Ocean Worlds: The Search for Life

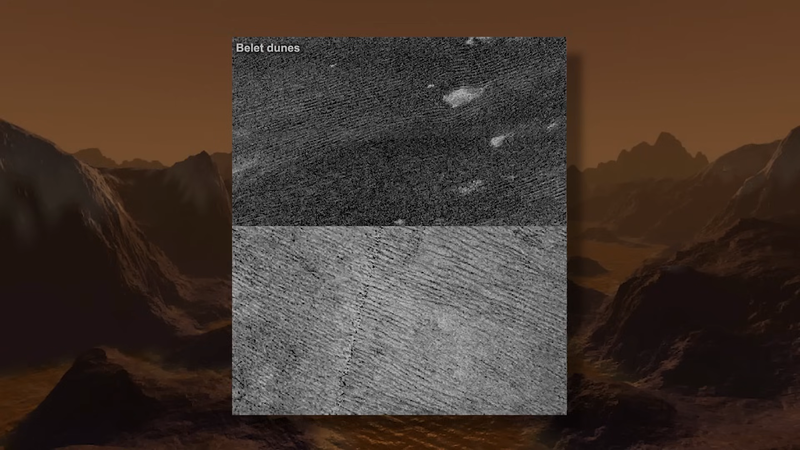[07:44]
So on Titan, you can find dunes, you find lakes, there are river channels.
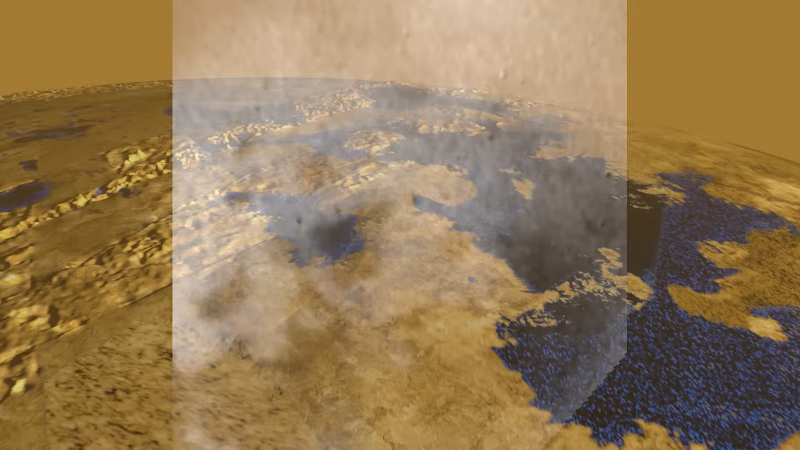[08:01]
We saw winds, we saw seasons, and one really important thing we saw was liquids pooling in the polar regions on the surface, a lot of it. But because Titan is so cold, those features are all made of very exotic materials compared to what we would find on Earth.
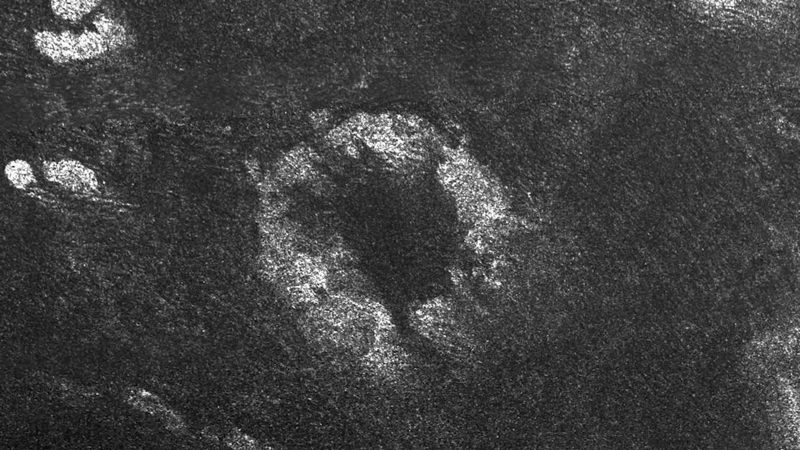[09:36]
Impact craters can generate impact melt, and there's a potential for possible cryovolcanism to erupt some liquid water onto the surface.